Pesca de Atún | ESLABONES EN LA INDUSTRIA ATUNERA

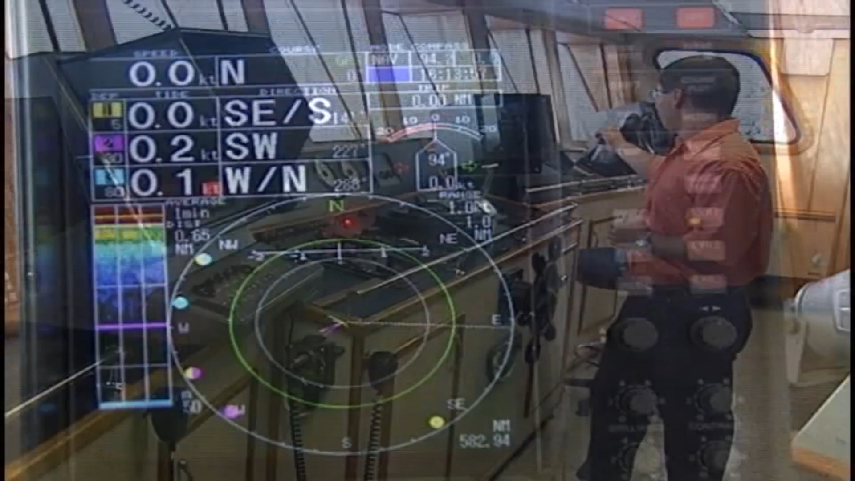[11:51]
y el aparato de correntímetro para evitar cualquier problema con nuestro equipo de pesca.
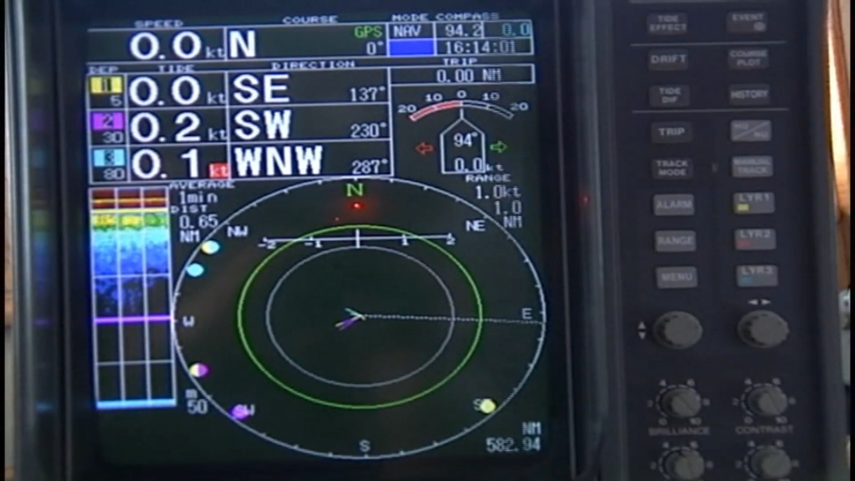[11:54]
También se emplea la comunicación con otros miembros de la flota,